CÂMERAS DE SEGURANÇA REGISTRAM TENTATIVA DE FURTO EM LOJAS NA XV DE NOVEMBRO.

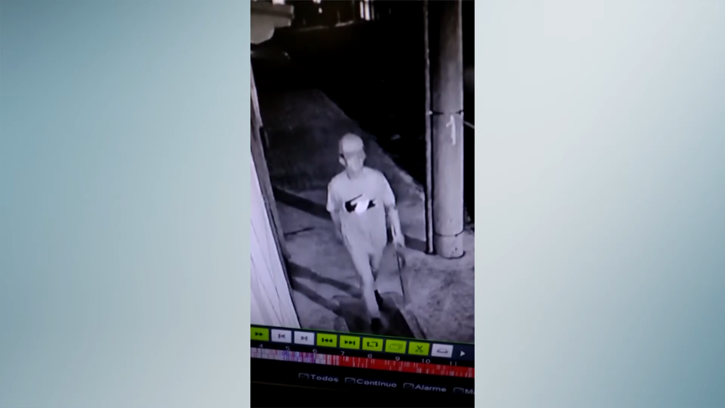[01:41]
Agora as imagens de câmera mostram bem, esse indivíduo provavelmente seja o mesmo que tentou na noite anterior, mas desistiu por algum motivo Provavelmente, só que a gente tem as filmagens agora,
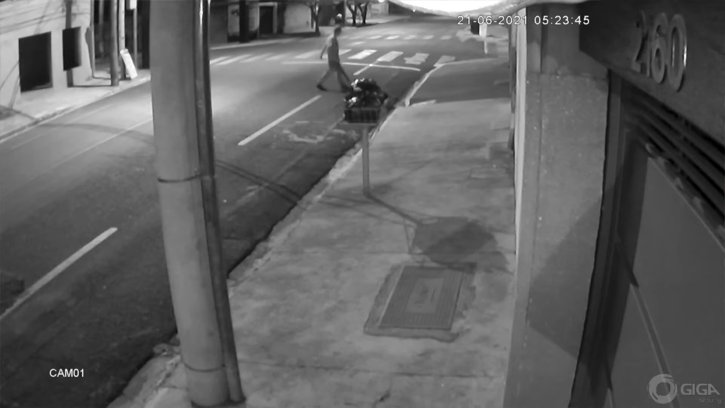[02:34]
5 e meia da manhã Entrou na loja, montou as coisas tudo na sacola Deixou tudo na cozinha, foi embora Na hora que ele voltou,